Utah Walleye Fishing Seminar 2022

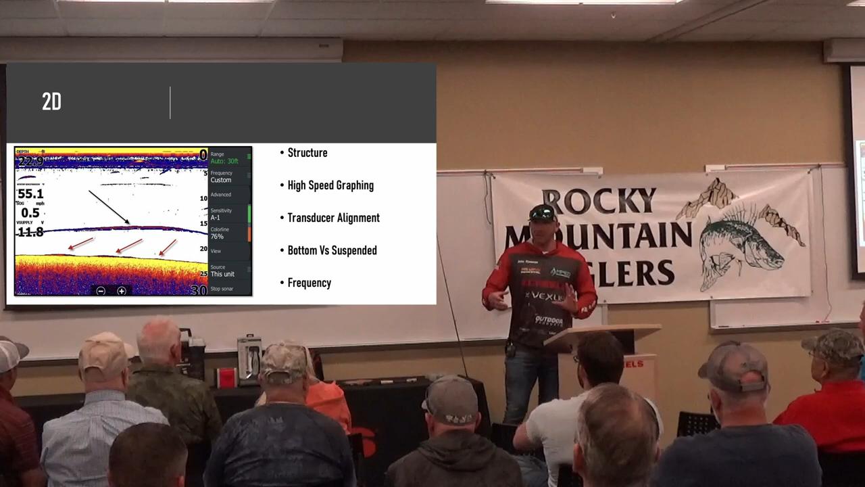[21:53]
So, if you ever notice at Willard, you'll see balls of sheds kind of towards the bottom in the morning, and then you should work in the afternoon. In the evenings, they're up super high. Sometimes I'm out there trolling. I don't tell many people this. Sometimes I'm trolling baits 5 to 10 feet behind those boards.
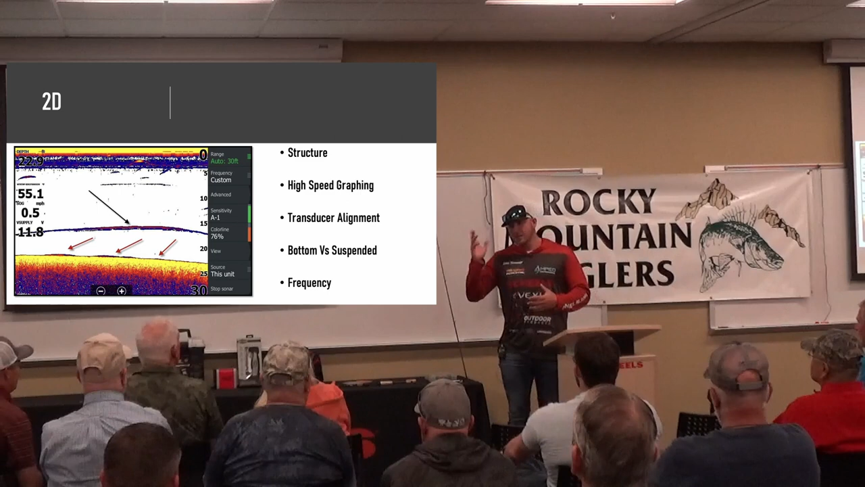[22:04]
A lot of people in Utah have this concept in their head that we need to be running baits all the way at the bottom. Not at Willard because those fish are moving up, chasing the shad in the evenings, and a lot of times I'm catching fish right below the surface. So, this is a great representation here. So, that middle mark there, that's a suspended wall. We'll just say that's walleye. I don't know what this is, but we'll say that's a suspended walleye there. And most of our lakes, what you're going to be seeing is that bottom image when you're using 2D. So, you'll go over the top. If you're not really familiar, you don't have your settings set right. You don't know if that was a rock or a fish. Now, that's where we go into our settings.
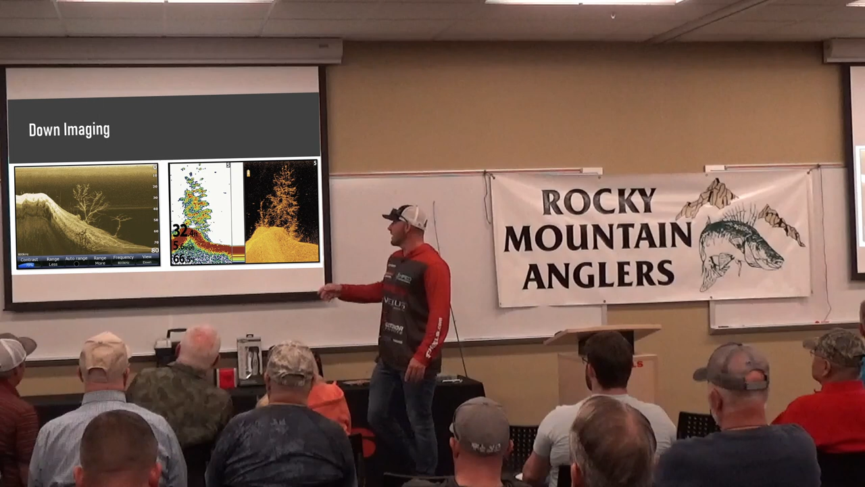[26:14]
There's sunken trees out there. You come over a tree, you go, okay, it was a tree. Was there any fish in it?
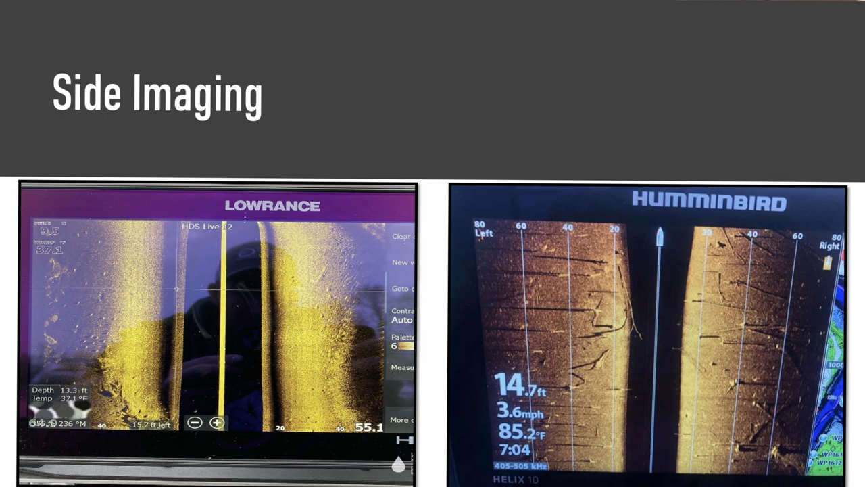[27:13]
The claim to fame for hummingbird is definitely their side imaging, the mega. On the left over there, that is actually in my boat. Those are all walleyes scattered across the bottom with my live units. So, as you can see, I get perfectly good pictures out of Lowrance's side imaging.